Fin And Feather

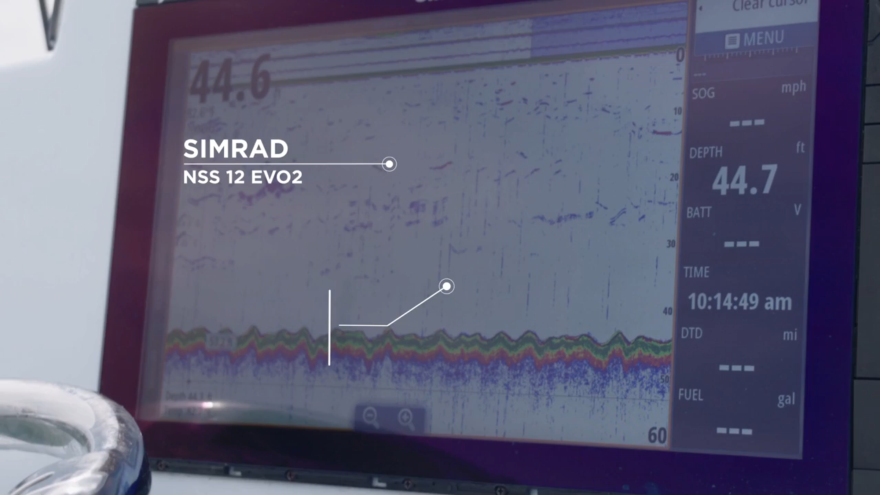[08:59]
The Simrad NSS-12 Evo II delivers HD structure scan and broadband sonar through its 12-inch multi-touch display.